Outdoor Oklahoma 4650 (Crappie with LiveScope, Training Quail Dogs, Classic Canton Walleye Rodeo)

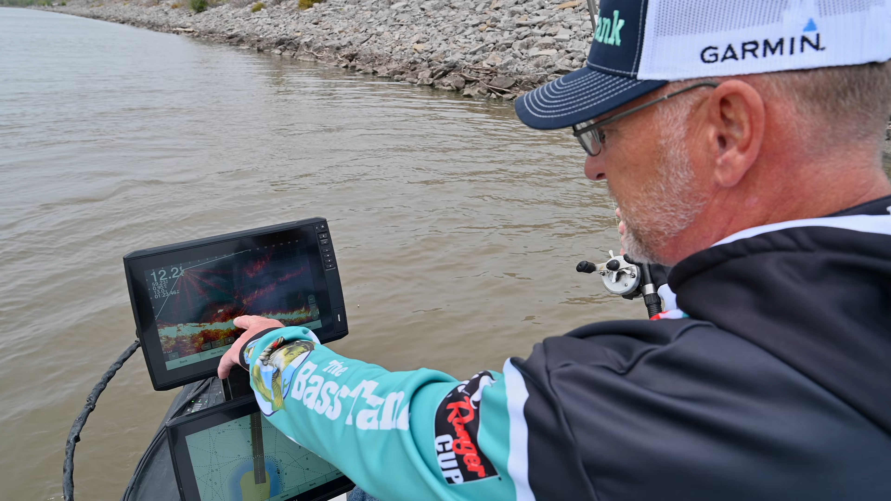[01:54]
And one of the things that I always look for is crappie are a stationary fish so it's not moving. Except for there he turned up, see him chasing my bait, there he's on. Really, you know, that's a typical crappie here on Hudson.
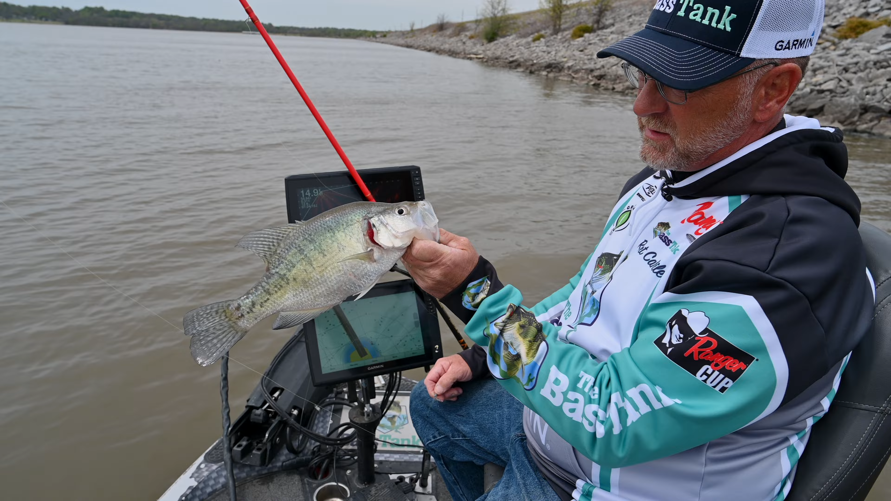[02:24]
Pounding a quarter fish, big old fat female. Got some eggs in her so we're going to go ahead and kick her loose today. We're not trying to keep any fish. So we've got a fish at roughly 10 feet out.
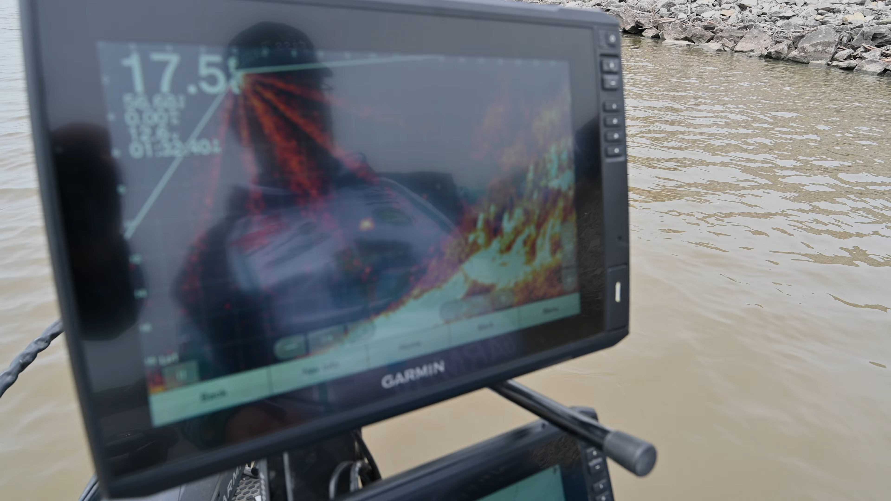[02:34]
So I'm going to drop my bait down. And I'm paying a lot of attention to the depth of my bait. I'm trying to keep it above him at all times.
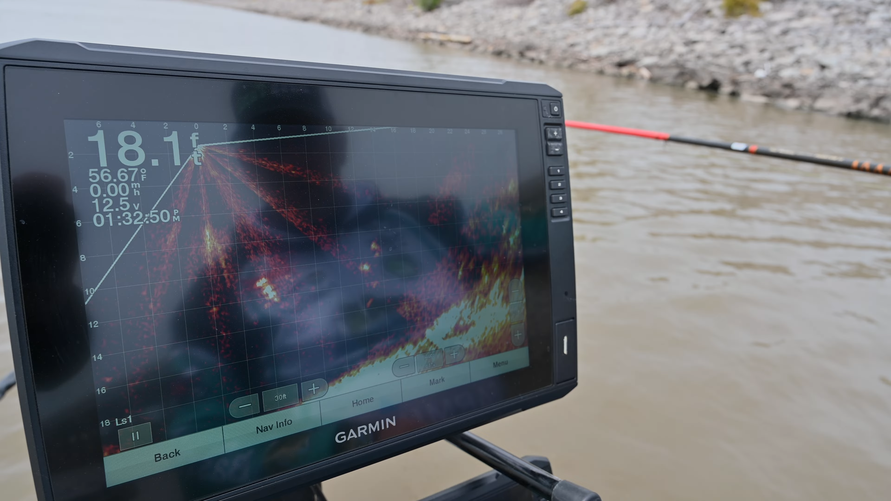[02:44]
On screen: water 56.67°F
And I'm just bringing my bait across his body.
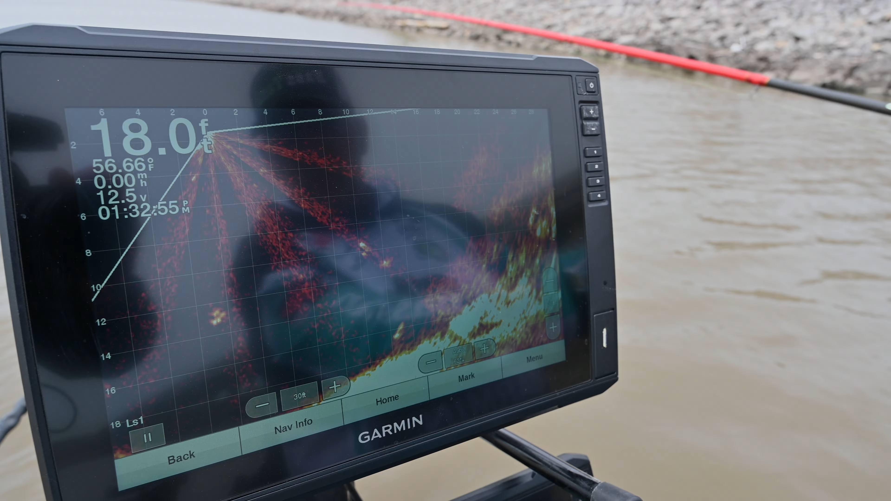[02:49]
On screen: depth 18.0 ft, water 56.66°F
We didn't get a response so I'm going to do that again. We're going to center the boat up.
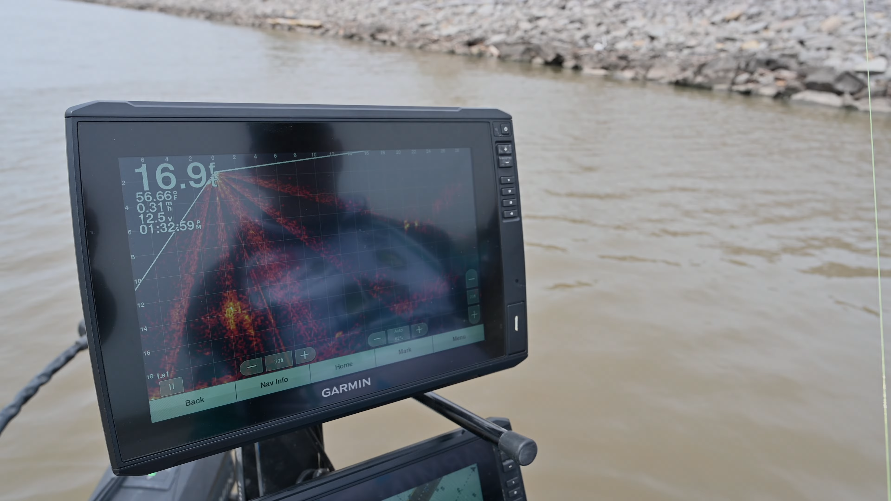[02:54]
On screen: depth 16.9 ft, water 56.66°F
Try to drop the bait so that it falls in front of him. Stop it above him. And basically I'm going to bring this right across his nose. So these fish are not wanting to bite a lot today. But again, there you see he's indexed up.
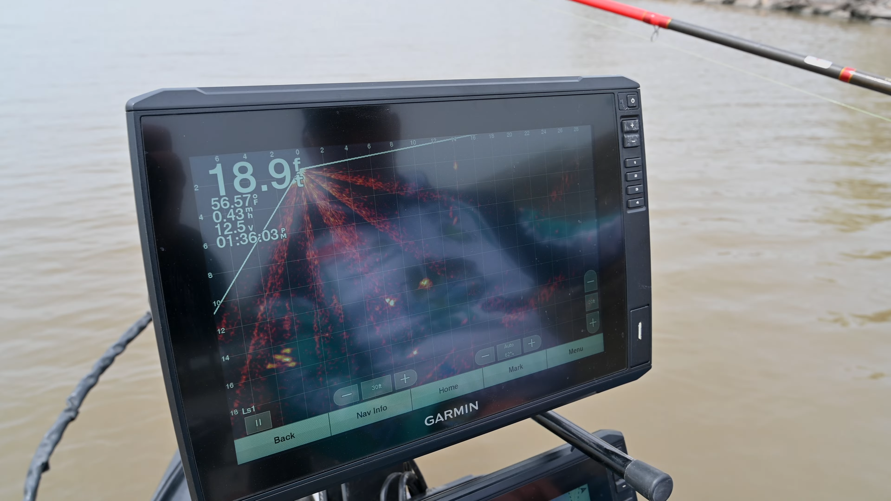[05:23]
On screen: depth 18.9 ft, water 56.57°F
I just re-inverted them. And I'm trying to bring it down. And he swam off. That looks like, yep, it's too croppy.
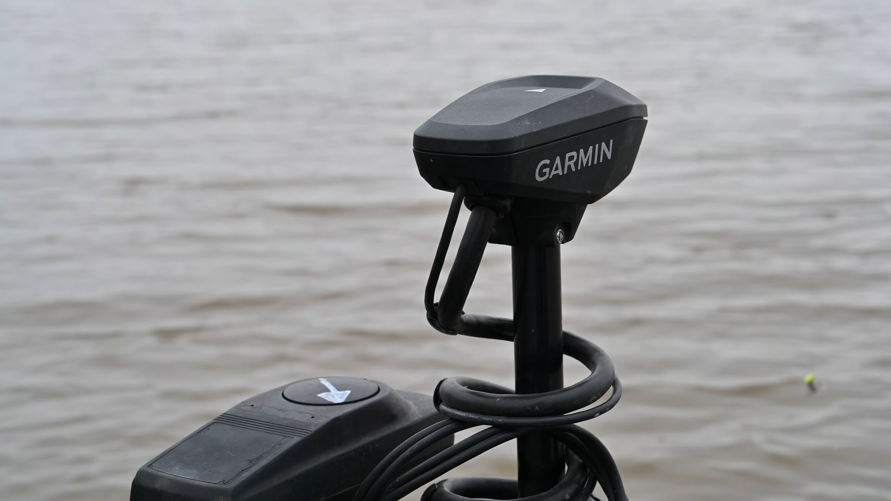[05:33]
And fish will. A little bit better fish there. Close to, that one will be a pound and a half
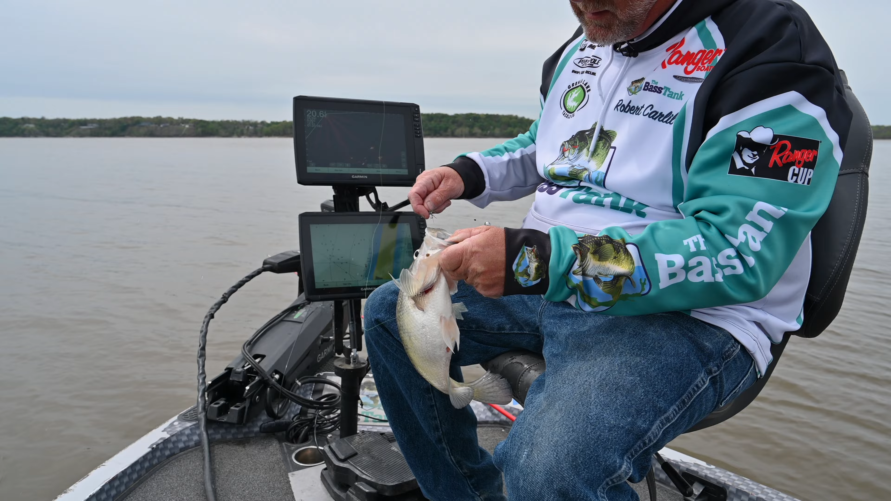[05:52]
fish.
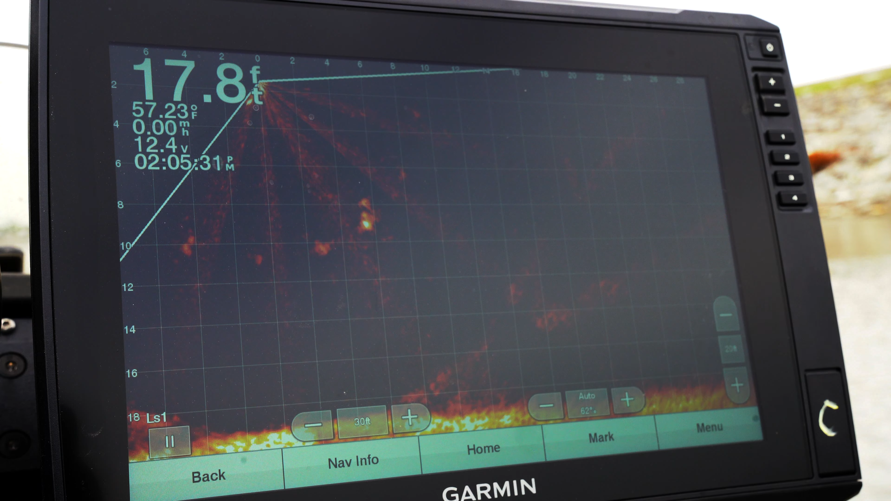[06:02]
On screen: depth 17.8 ft, speed 0.00 mph
It's a crappie, but not a real big crappie. He didn't miss it that time.
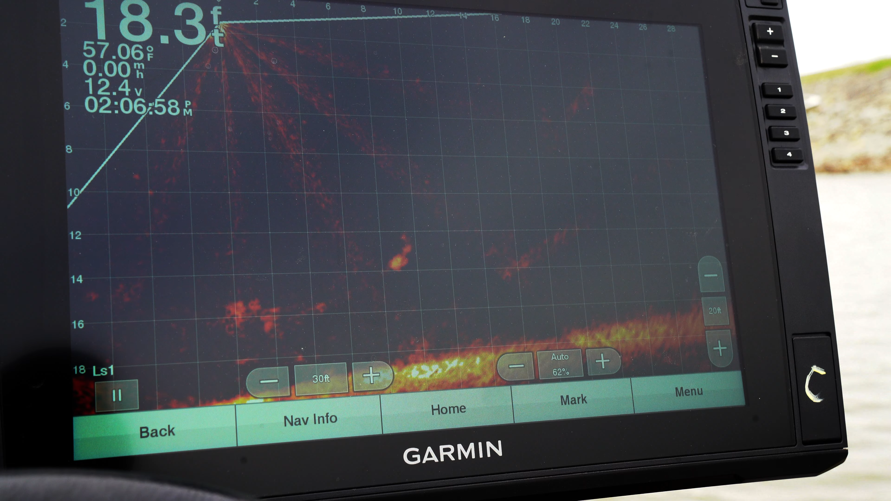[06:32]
On screen: depth 18.3 ft, water 57.06°F, speed 0.00 mph
It is not a big one. It just looked like a big one.
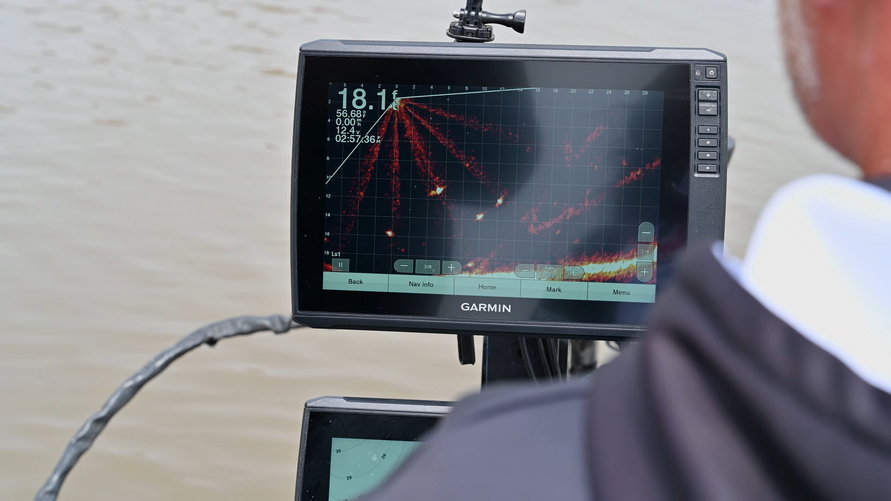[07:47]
Lift. You didn't even know you had a bite.
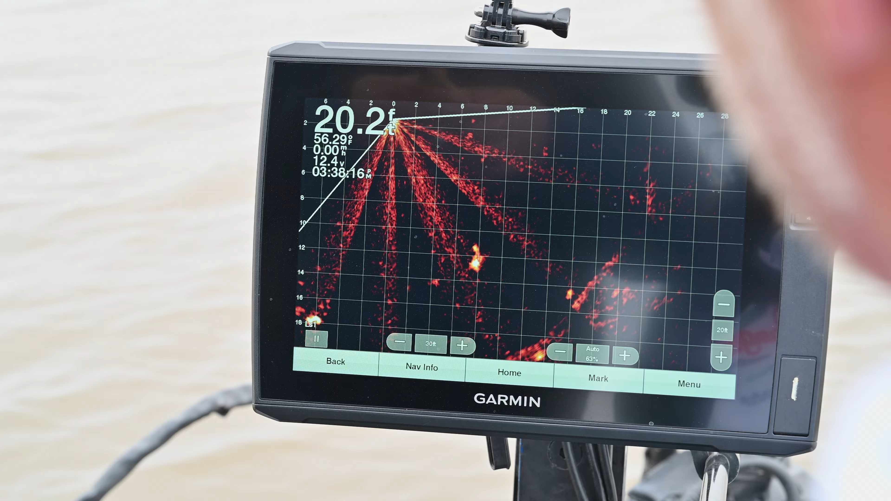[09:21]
Keep going up. Got him. I seen the pole.